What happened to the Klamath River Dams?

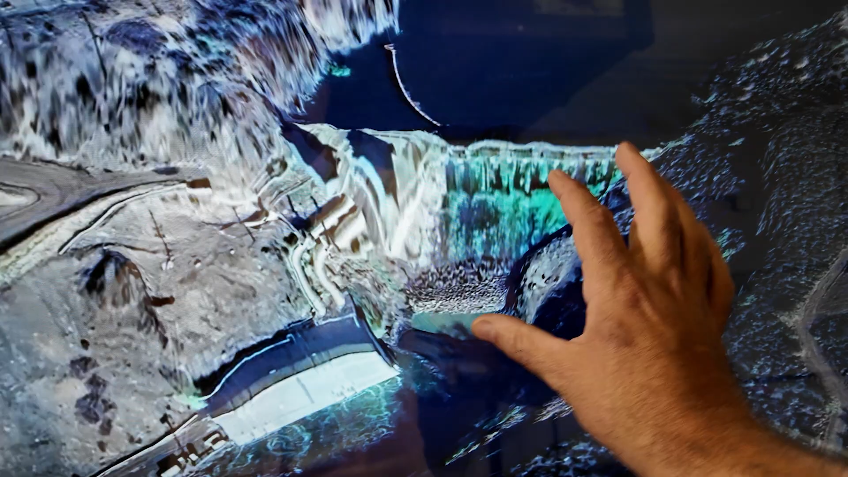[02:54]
The original Copco Dam had a power plant built right into the abutment.